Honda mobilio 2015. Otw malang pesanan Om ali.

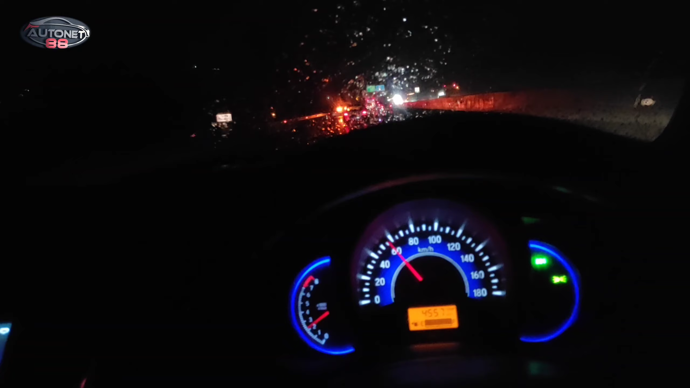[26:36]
12 atau jam 11 malam kita mendarat di Malang. Stay tune terus di channel yang Sonet 88. Oke guys, kita sudah sampai di jalan tol Kertosono Solo ya. Jogja Solo Surabaya Malang. Ini tepatnya jam
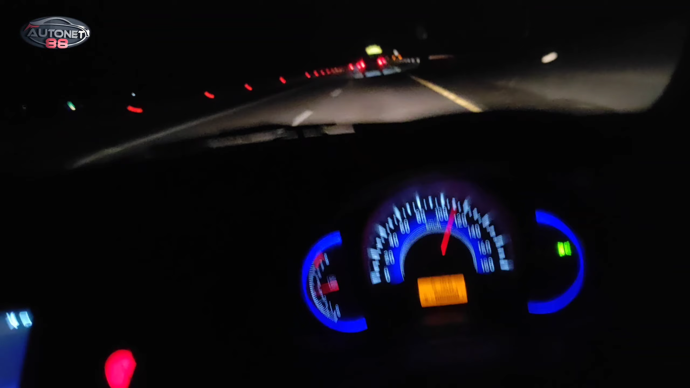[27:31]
Makin jauh makin kencang. Ini kita sudah mencapai di kilometer 516 berapa ini?
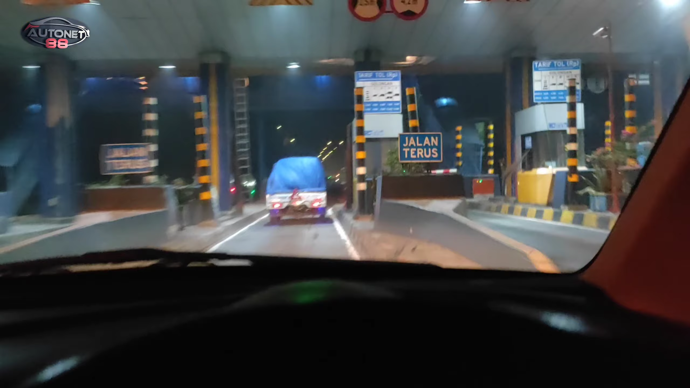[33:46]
Oke, sekarang kita keluar di gerbang tol Kejapanan. Nah, Jawa Timur, Surabaya. Ini kita menuju ke arah Malang. Jadi dia sebelum masuk ke Malang, dia masuk dulu ke Surabaya ya.
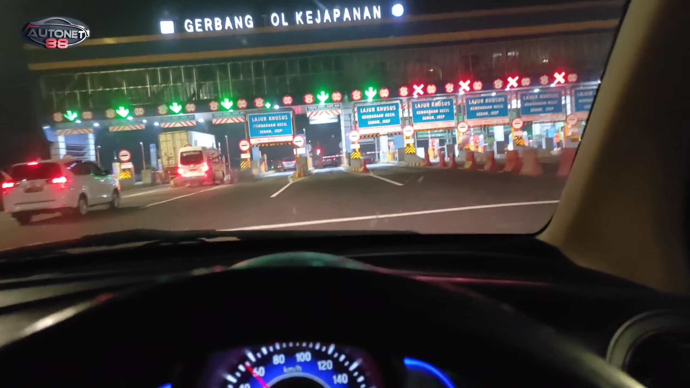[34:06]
Kalau mau ke Malang lewat tol itu masuk dulu ke Surabaya. Tapi kalau lewat jalan umum biasa kayaknya mah dia langsung ke arah Malangnya. Ais, Kejapanan.